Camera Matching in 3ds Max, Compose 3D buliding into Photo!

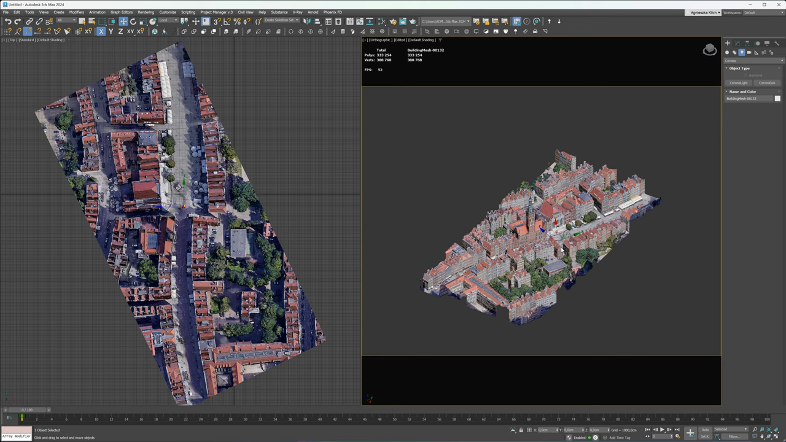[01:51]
I will hide the model for now and adjust the resolution. We have to put the same dimensions as our exported photography.
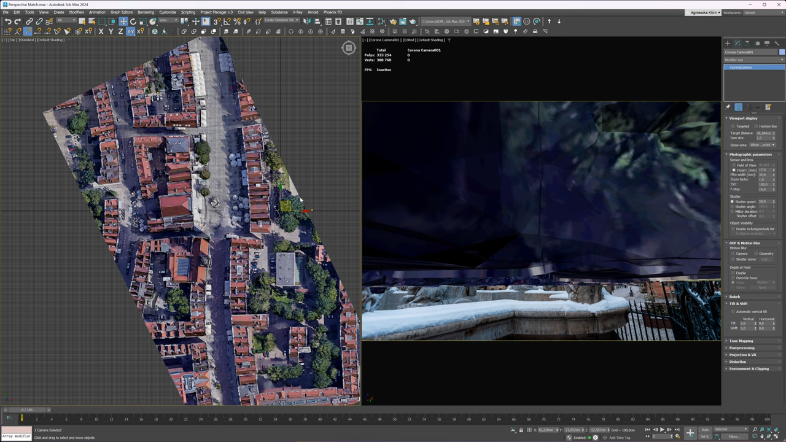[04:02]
The easiest way is to move and rotate the camera. I was standing around here and look this way.